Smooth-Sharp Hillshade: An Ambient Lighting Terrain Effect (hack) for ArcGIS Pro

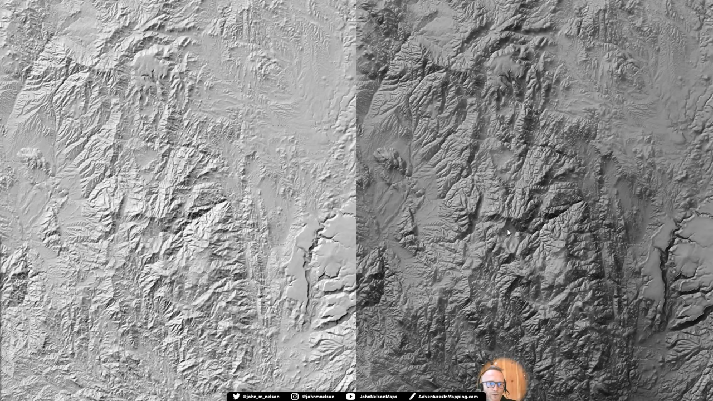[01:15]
But I'm going to show you how to layer up different techniques and including one hack to make this hillshade on the right. So this is the same place, just traditional hillshade and then this kind of smooth, sharp hillshade that I'll talk about. Now, when I look at real world topography, I like to think,
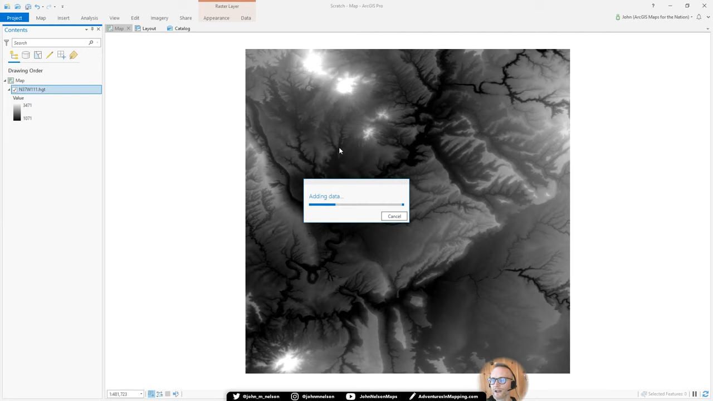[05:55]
And there it is. Okay, good. Lake Powell is going to be cool. I can tell already. Now, by default, we're in a WGS 84 plat car equirectangular projection.
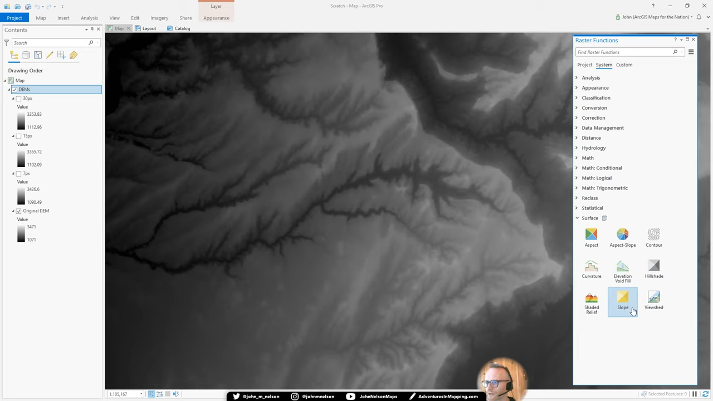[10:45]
I'm going to choose hillshade. And I'll point to the original DEM and say, give me a traditional hillshade. Boom. And that's how fast it is. But there's just something magical about seeing a hillshade rendered so quickly from a digital elevation model. It's just beautiful. But if we're being honest, it could be a little bit more beautiful, right? It's a little too crisp and frankly impossible. You know, the bottom of this canyon is getting direct sunlight, even though this is very high.
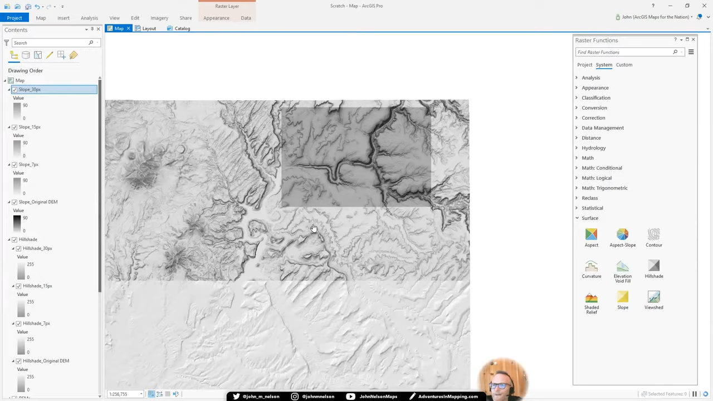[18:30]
But it's blurry. And I've removed all of the brightness and the direct light. So let's bring some of that back in. So I'm going to go back to my hillshade. I'll point to my original crisp elevation model. I'll just choose traditional and hit OK.
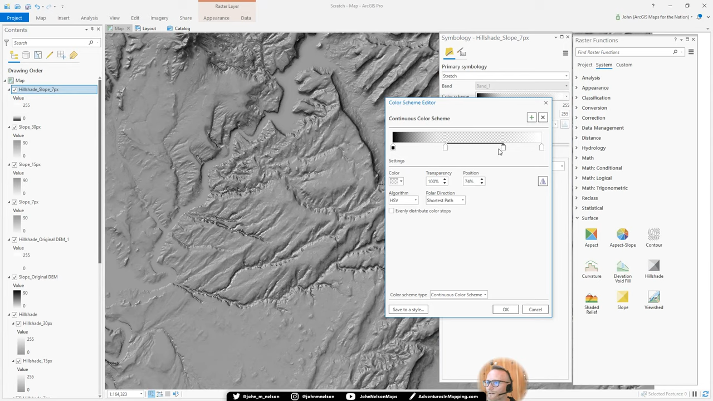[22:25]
Let's bring in a little bit more white. Okay. Now we're getting kind of a boost on any geologically
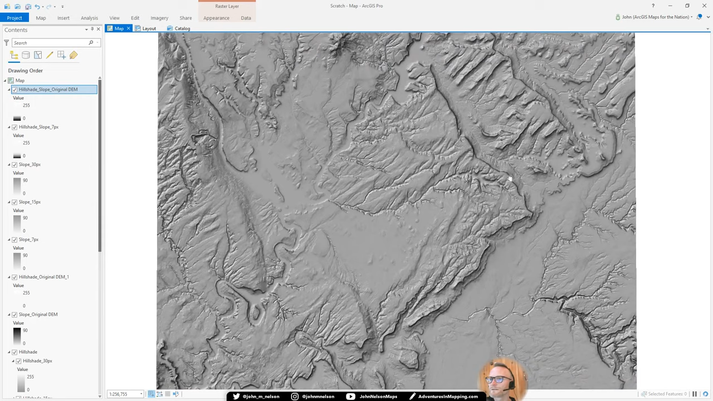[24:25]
Now I'll zoom to the source resolution. I'll zoom here. You can see them all kind of paint in layer by layer. Now see, see this river, how it's got a very distinct edge. I'm really lying to you because if I turn these two off, right, you can see the river, but it's not crisp. There's not quite as distinctive an edge.
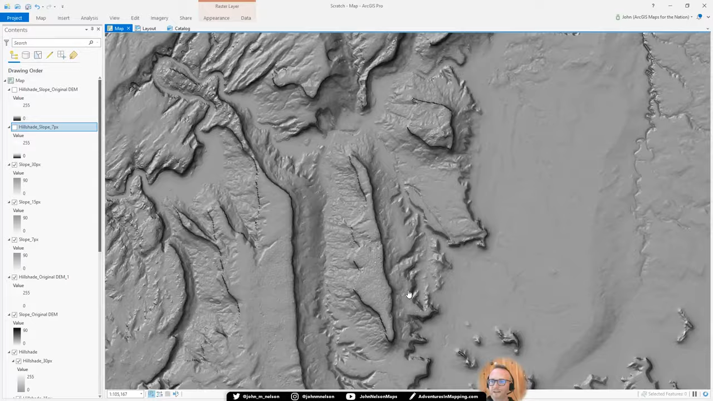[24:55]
You can see these geologic terraces, but they aren't terribly crispy. But if I turn on this hack slope or a hill shade on a slope, it creates this artificial ridge, which helps me tease out geologic stratification and river edges, bodies of water, that sort of thing. And it's really pretty interesting. Now, the last thing I'm going to show you in pro is, remember how I said that